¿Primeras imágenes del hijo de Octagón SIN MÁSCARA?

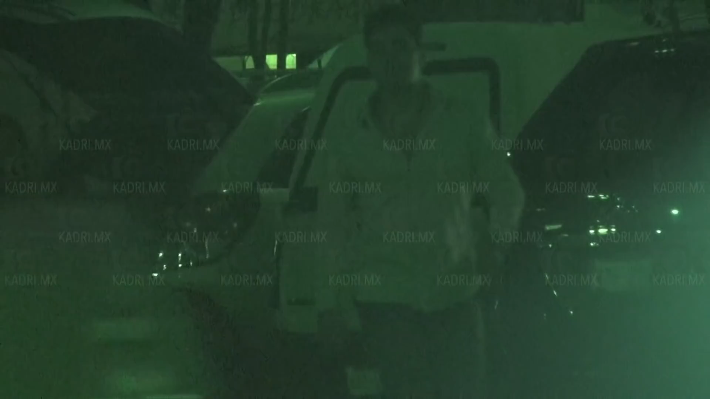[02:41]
Ya más de cerca, nos dimos cuenta que utiliza una arete en la oreja, mismo que hemos visto en fotografías que publica en su cuenta de Instagram.
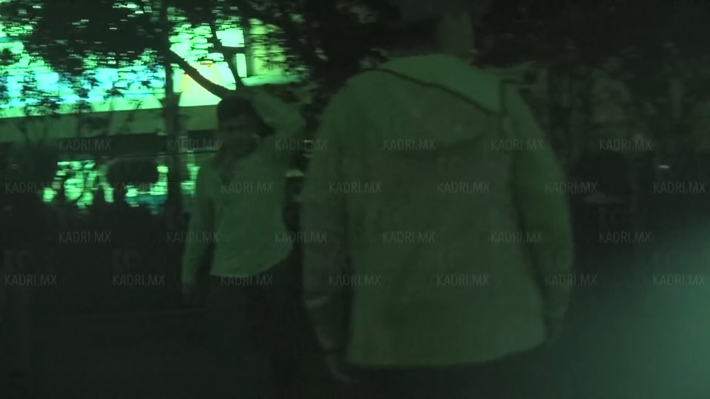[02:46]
Además de que traía la misma ropa, la cadena y el famoso reloj.